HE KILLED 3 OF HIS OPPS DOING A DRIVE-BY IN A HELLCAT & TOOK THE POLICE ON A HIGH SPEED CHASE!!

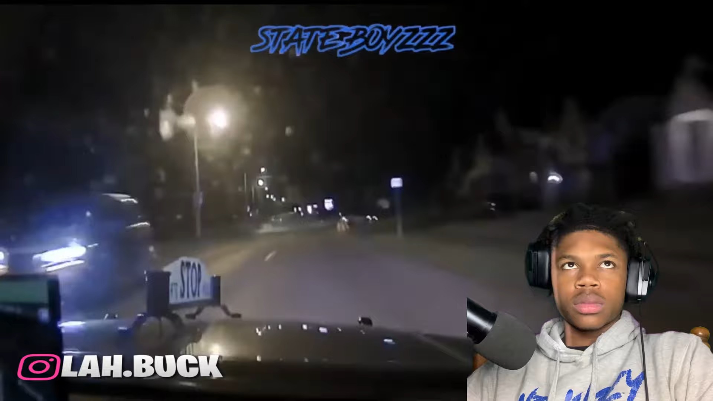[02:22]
Monitoring approved. Damn. This looks like a 2015 model or newer. It's a good scat pack. Yep, scat pack. Copy, white Dodge Charger.
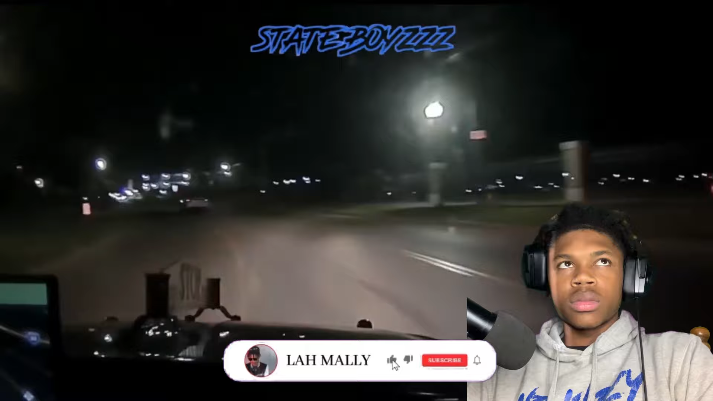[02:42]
Aggressive speed. That nigga dirking that joint, though. The police, too. Continuing on
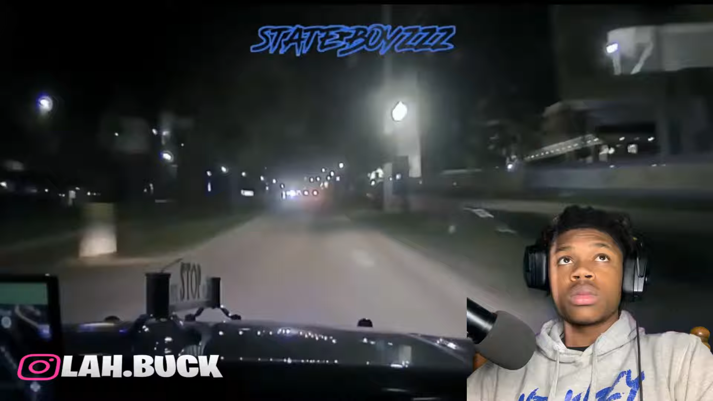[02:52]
university. Looks like a single black male occupant. Pro-chain Chevrolet right now. Yeah, you see a single black male. Copy. I ain't trying to pause the video too much. I ain't gonna do that a lot, but the cop, he doing his job the right way. I'm gonna keep it a buck. He giving out good call outs, you know what I'm saying? Let's see how crazy it gets.